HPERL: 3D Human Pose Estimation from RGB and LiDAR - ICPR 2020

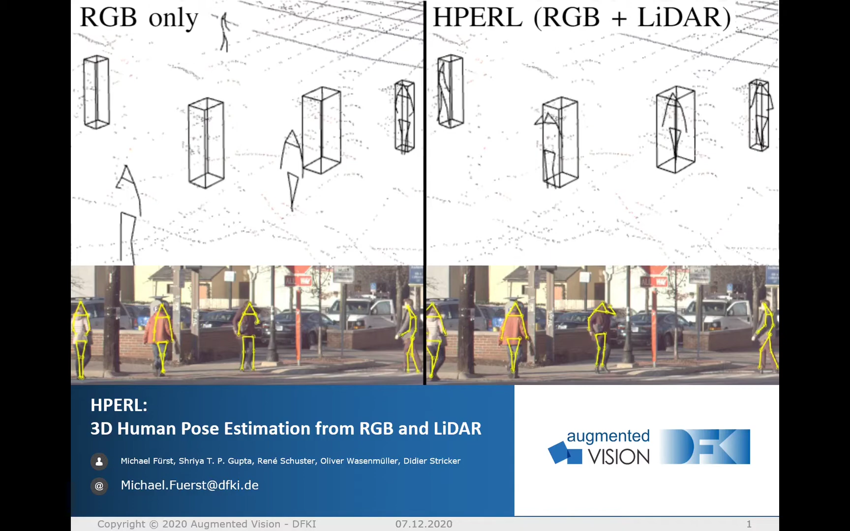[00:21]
My name is Michael Fürst and I am from the Augmented Vision Department at DFKI, the German Research Center for Artificial Intelligence. Now let's dive into it. So, human pace estimation is the task of predicting joint positions of a person.